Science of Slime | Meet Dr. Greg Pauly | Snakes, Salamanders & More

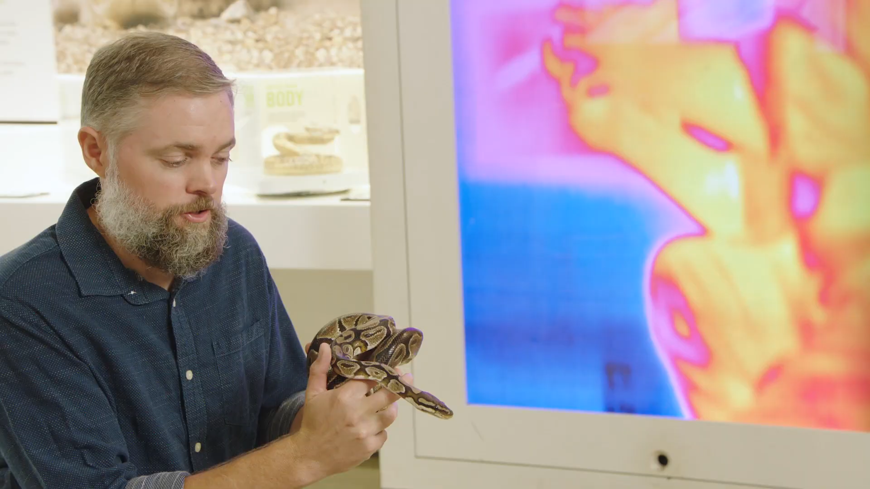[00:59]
So ball pythons are capable of seeing heat, and that's what we're trying to show with this camera behind me,
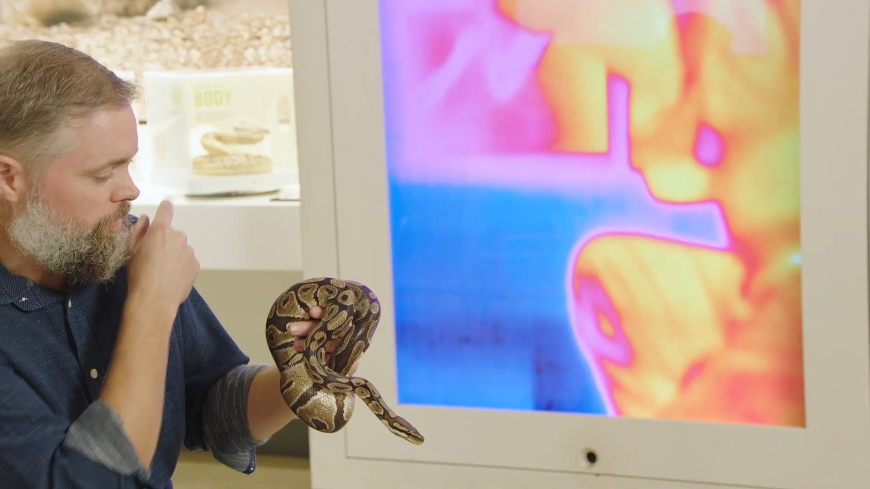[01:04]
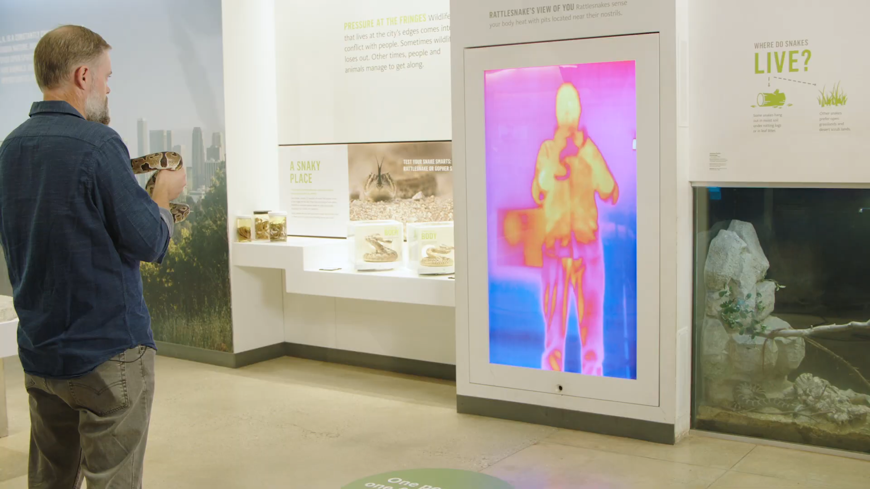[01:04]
which is picking up the heat signature from both me and the snake,
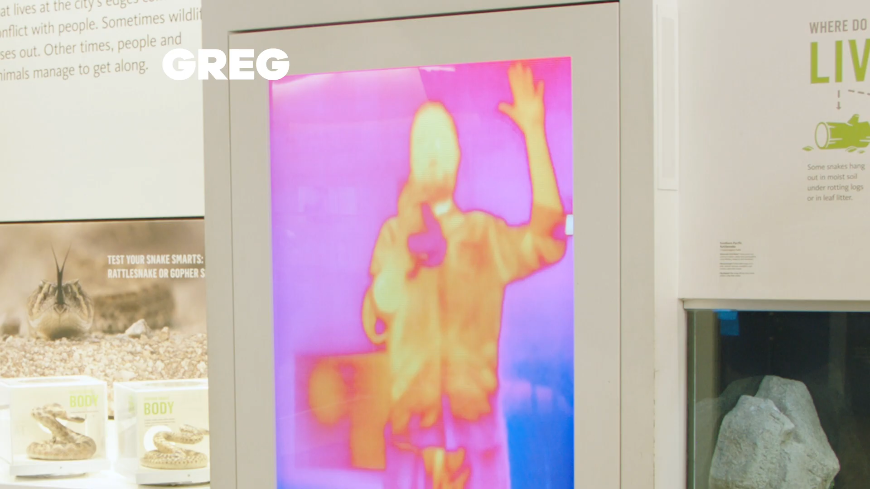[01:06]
and not surprisingly, the snake is much cooler right now.